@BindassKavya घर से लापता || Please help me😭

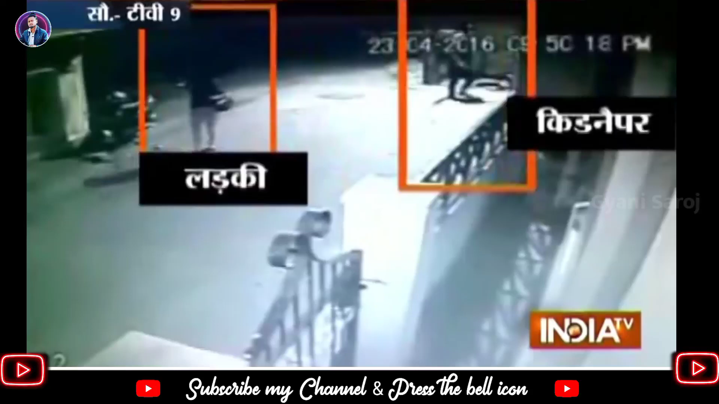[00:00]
ये लड़की अपने पीजी के बाहर मोबाइल पर बात कर रही थी और तब ही एक यूबक वहाँ पर आया बुत हूँ उसे मैं तुप इस गुशा चोड़ते हैं पर गर पे आजाओ